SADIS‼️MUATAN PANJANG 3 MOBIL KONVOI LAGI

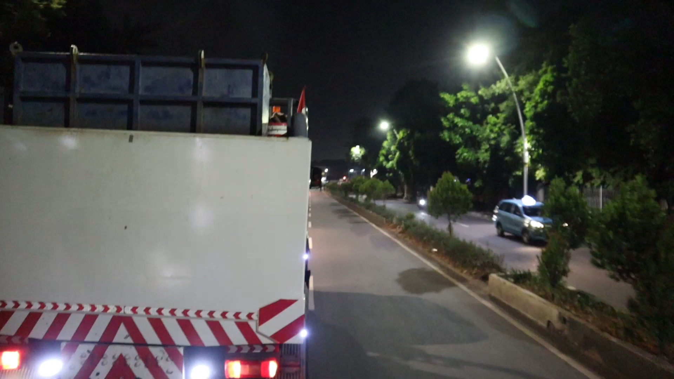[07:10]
Nah, ini badan bagian depan ini.
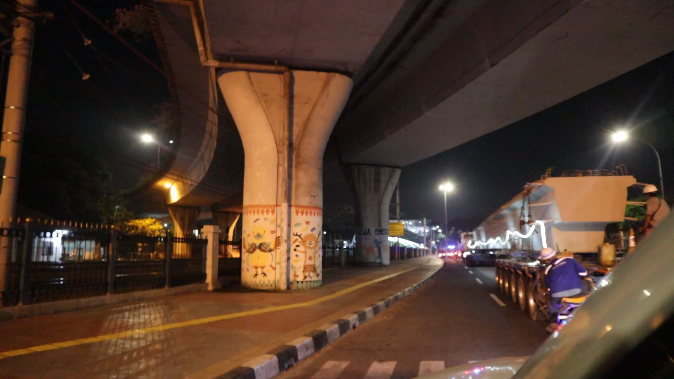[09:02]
Nah, ini konvoy 3 unit multi axle dan kepala semua Scania
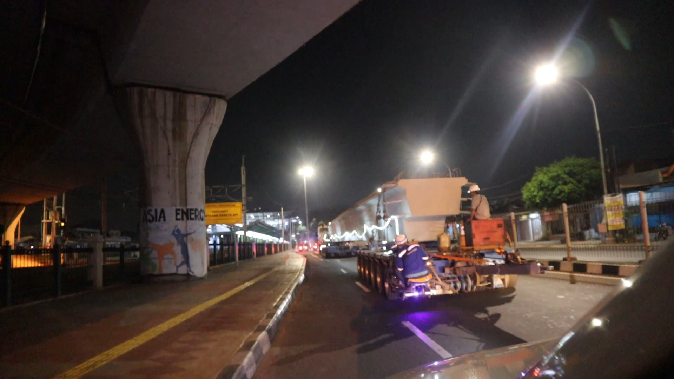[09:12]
R582, Scania 421, kawan-kawan. Oke, ini kita perlu diperhatikan poin ini, waspada, hati-hati.
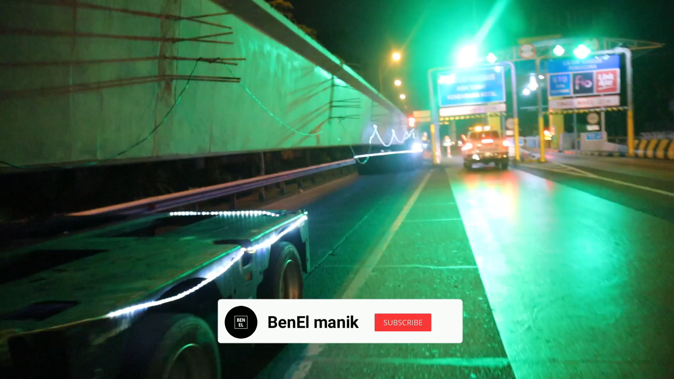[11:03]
Oke, kawan-kawan, ini kita mau masuk pintu tol di daerah Bintara.
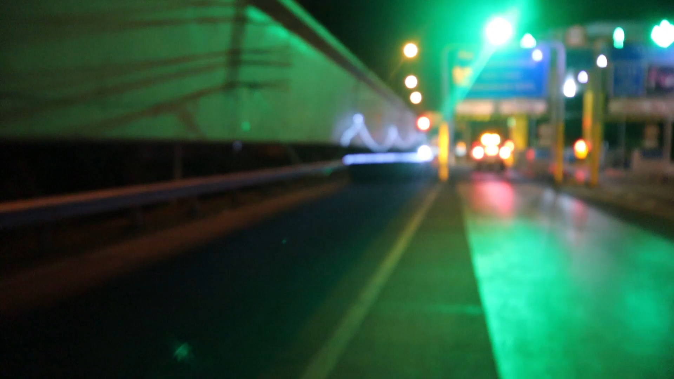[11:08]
Di proyek Adikarya ini, kawan-kawan, ini girder punya Adikarya untuk flyover Cakung.